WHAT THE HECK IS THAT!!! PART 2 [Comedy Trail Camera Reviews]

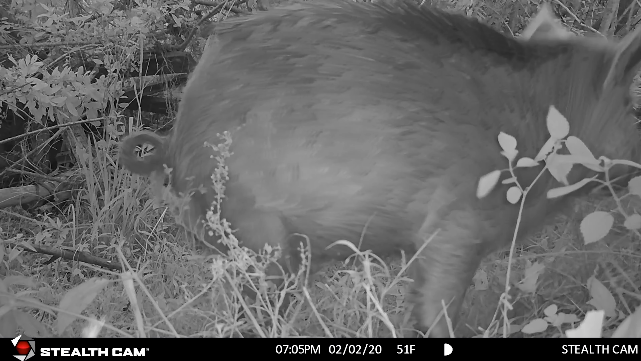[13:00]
You tell me if you walked in there that thing wouldn't tear you up? Look at that. Oh. Do you see those? That reminds me of that play, the nutcracker.
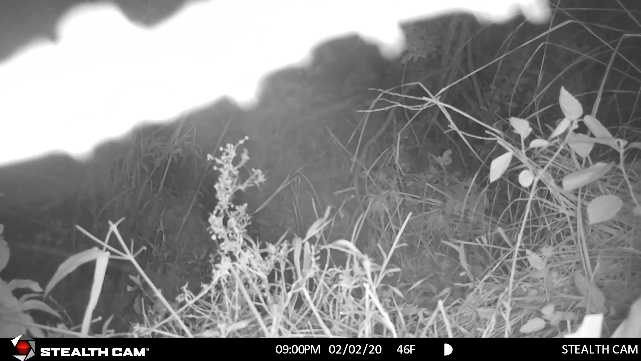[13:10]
Whoa. Oh. Look at this. Look at this. There's nothing there. There's something that just walked by. Look. Look at that. Yeah, right there. Okay. Something tripped the camera. Right there. So we're not sure what that was. And it's hard for me to figure out. There's almost like a little creek there where it drops down a few feet. So it's hard to figure out size of this.
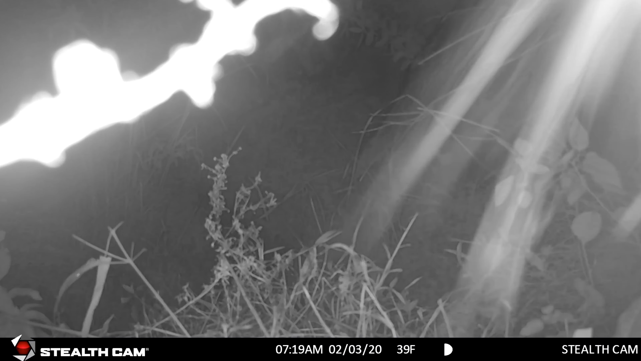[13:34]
Look at the whiskers. That is a giant rat. Maybe. I also have reports there's Gambian pouch rats that have infested this area.
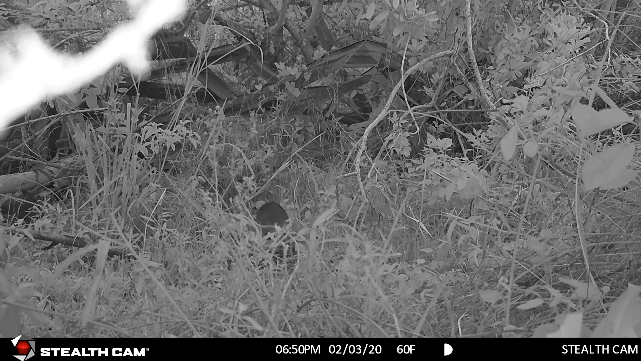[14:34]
That path has got stuff. Whoa! Oh, it's a bobcat! Or is that a panther? Did it have a tail on it? Uh, I don't know. Whoa! I'm telling you, I saw big cat tracks. Look at the spots on the leg though. Yeah, but panthers have spots on their legs. Yeah. Cubs. Uh, I don't know. If you guys... What do you guys think?
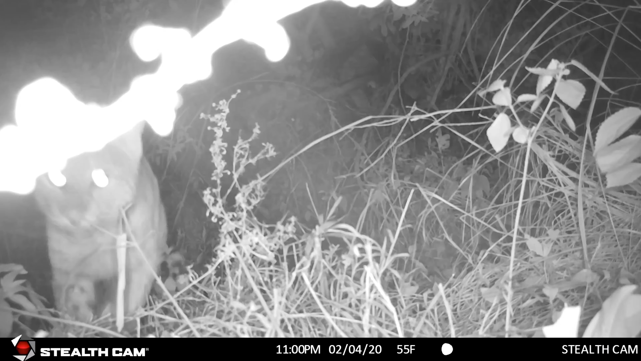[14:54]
I think there's a panther there. Um... I... I... I'm gonna have to... If you think I should go back and set up the camera at a different angle, maybe two cameras so we can get a side profile, I'll do it. But, oh, that's a bobcat definitely right there. That's definitely a bobcat there. Yeah, you can tell by the tail right there. Yeah. And the reason they're called a bobcat is because it's got a bob tail. All right, well, that's a buzz kill. That's still pretty cool though.
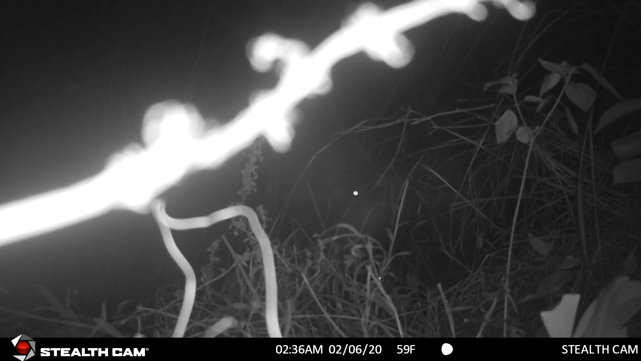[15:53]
Ew. I don't know if you guys should be watching this. This is like x-rayed woods gone wild. Oh, look at that. What is that? What is that? What is that? Is that a different hog? No, that's one of those. That's one of those things they have. A capybara, right? Or is it a hog? Chupacabra? Look at this thing though. Look at his eyes. No, that's a hog, right? Or is it a capybara? There's a giant rat looking thing. It's a big face right here. It's pretty big. Is that cool? Look at that.
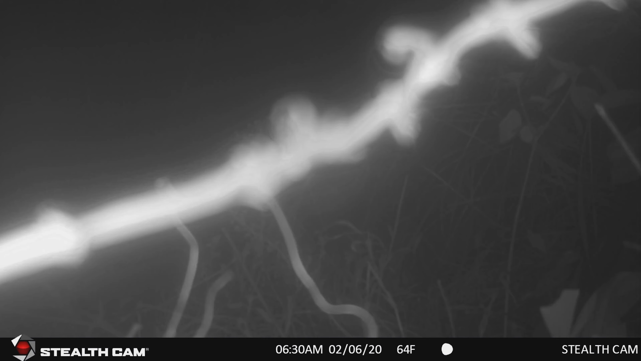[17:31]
What is that? What is that? That thing was stealthy. Super camouflage. Super lion. What is that? What is that? Is that a lion? Um, yes. Ooh. Kenzie thinks it's a lion. What does a lion say? Whoa. Whoa. What is that? Is that a trash panda? Or a possum?